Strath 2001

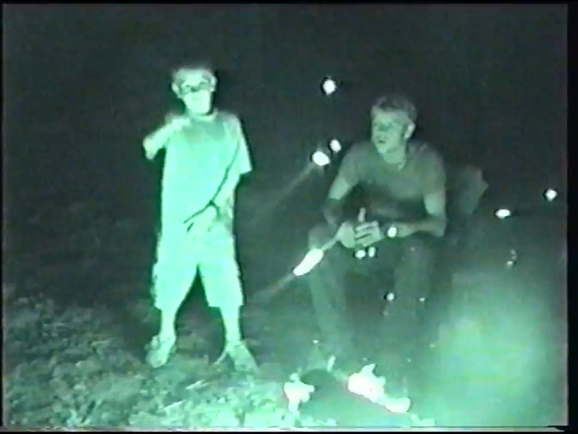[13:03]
He's dancing. Oh, wicked. Do it again, Nick. Get a stick or something. Hit it. Hit the fire. Make it spark.
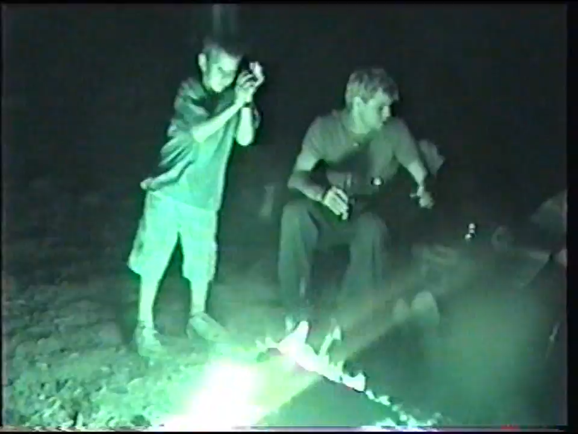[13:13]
Spark it. Kick it. See, Bob's. Oh, cool. Watch that stool there.
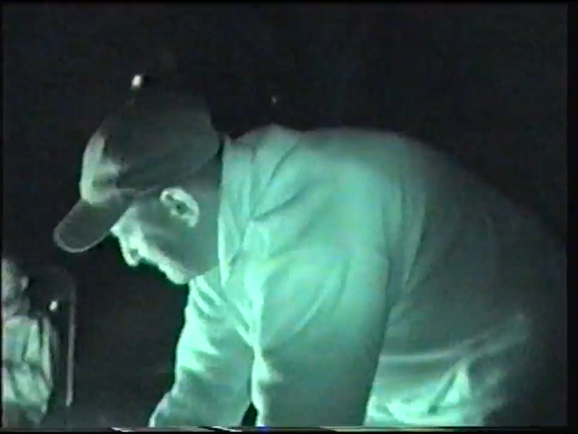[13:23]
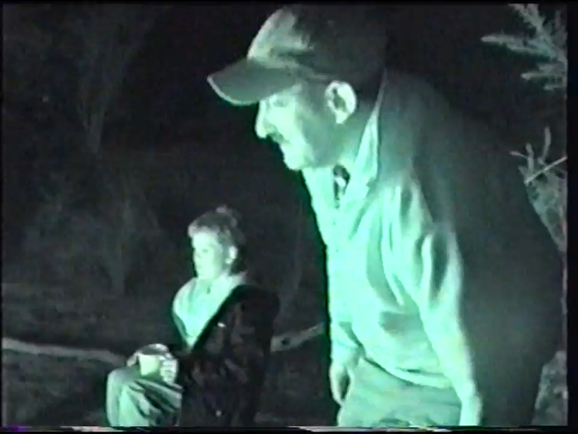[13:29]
It's really still, this camera, isn't it? Wait, whoa!